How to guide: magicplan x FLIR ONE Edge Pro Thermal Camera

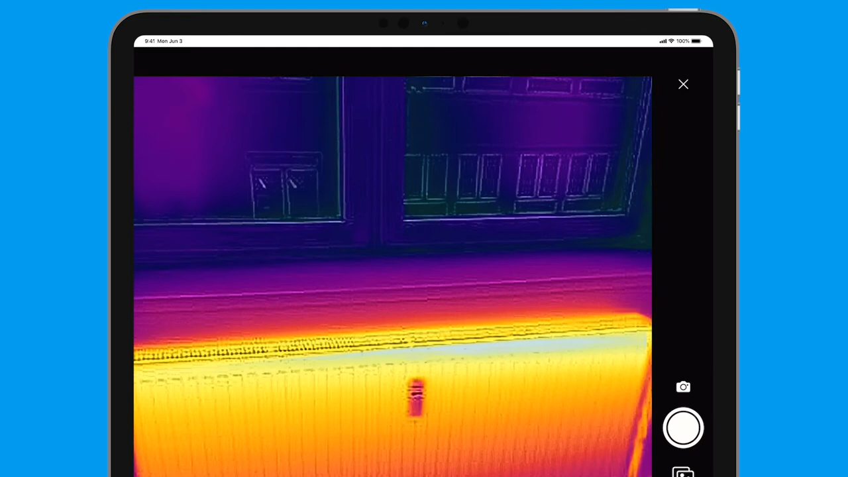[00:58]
I'll just take the photo, I'll select use one photos,